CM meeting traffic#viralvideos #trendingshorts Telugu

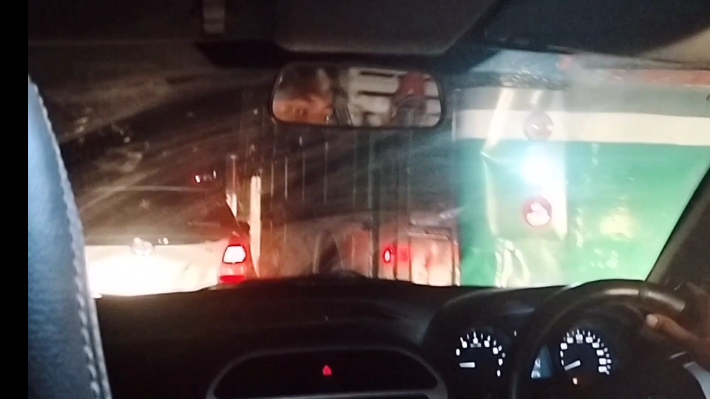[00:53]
ఆ బస్సులు అంతా ఫుల్ ట్రాఫిక్ ఉన్నాయి. బస్సులు, లారీలు, కార్లు, బైక్లు అన్నీ ట్రాఫిక్ అయిపోయినాయి.
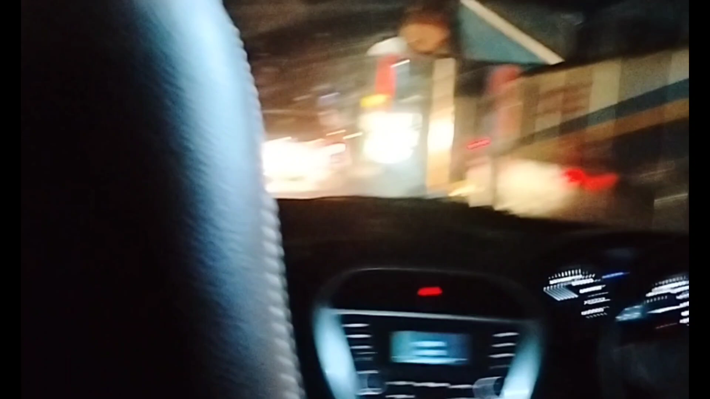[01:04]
మేమైతే వచ్చే తాలకు అయితే రాత్రి నైట్ 1:30 ఇంటికి వచ్చే తాలకు అయితే అక్కడక్కడ కొంచెం ముందరు జరిగేది,
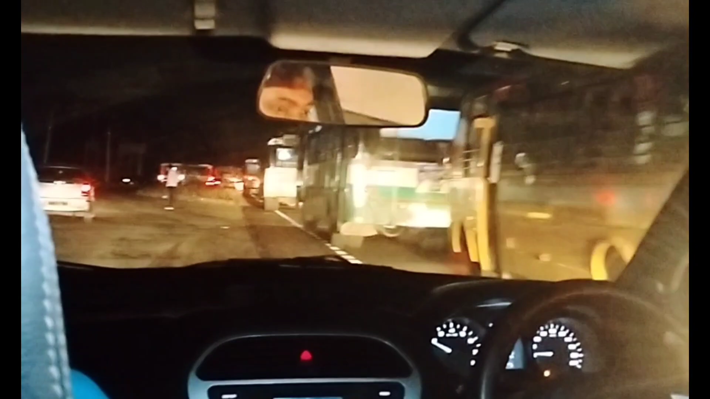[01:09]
కొంచెం అట్లా ముందరు బండి పోయేది, ఆఫ్ అయ్యేది. అట్లా ఫుల్ ట్రాఫిక్ అయిపోయిందండి.
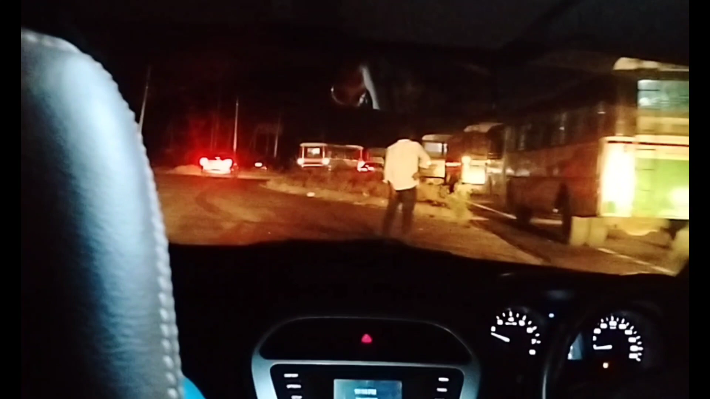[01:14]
చాలా ట్రాఫిక్ అంటే చాలా ఇబ్బంది పడాము. అసలు మేము వద్దనుకున్నాము ఈరోజు, కానీ హాస్పిటల్కి కానీ వెళ్ళాము.
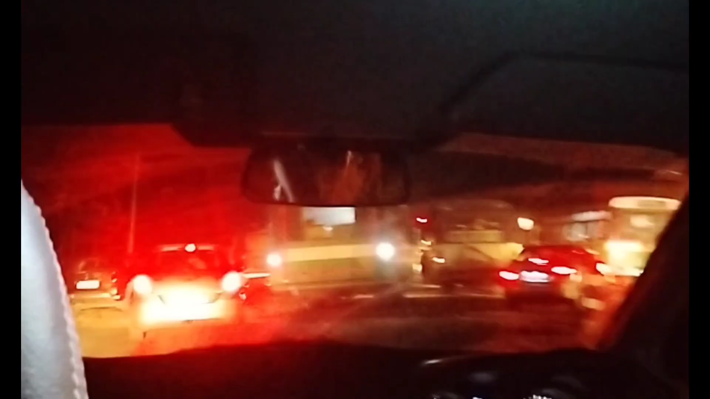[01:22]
అందుకోసమే ఇట్లా పని అయిపోయింది. ఎంత ట్రాఫిక్ అయిపోయిందో, చాలా మేము ఇబ్బంది పడేసాము. చూడండి ఇట్లయితే ఉంది ట్రాఫిక్.
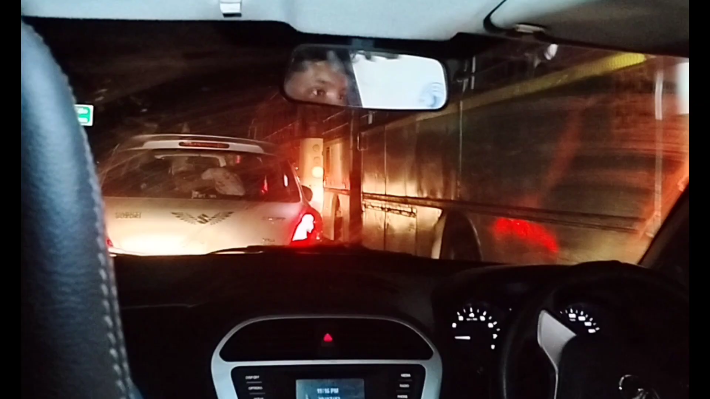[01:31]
సీఎం మీటింగ్ వల్లనే ఇదంతా ఇట్లా జరిగింది. అసలు అంతా అట్లా ఫుల్ అసలు కార్లు అన్నీ ఒక సైడ్ ఒక సైడు వచ్చేసాం.